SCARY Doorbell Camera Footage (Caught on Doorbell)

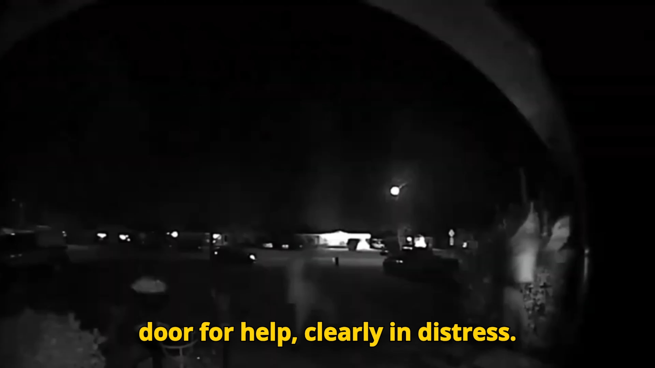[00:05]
Moments later, a man approaches, stops her.
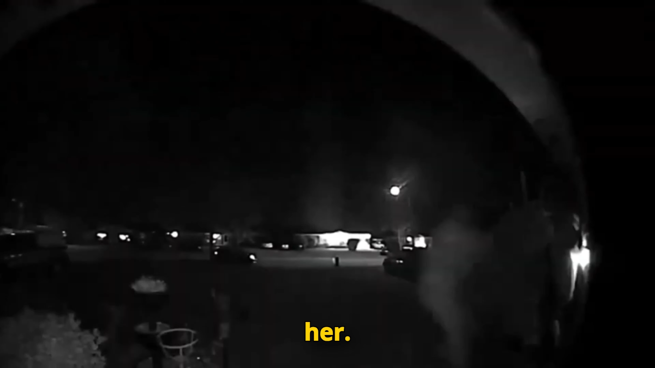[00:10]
The situation quickly escalates as he drags the victim away from the home. Thanks to the surveillance footage, the Charlotte Mecklenburg police were able to identify the
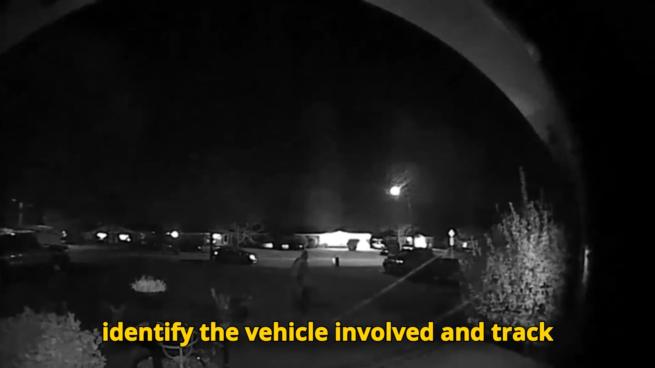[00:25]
vehicle involved and track down both the suspect and the victim.